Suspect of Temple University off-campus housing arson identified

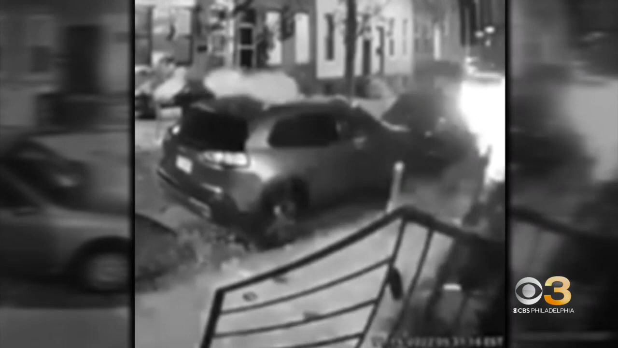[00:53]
walking along the 2000 block of North Cleveland Street. Watch as he first allegedly throws a brick through a window then tosses what police say appears to be a firebomb through a window before walking away. Four Temple students were asleep inside. All of them got out. None were physically injured. The suspect is now in custody thanks to Temple's police force. Our detectives have been instrumental.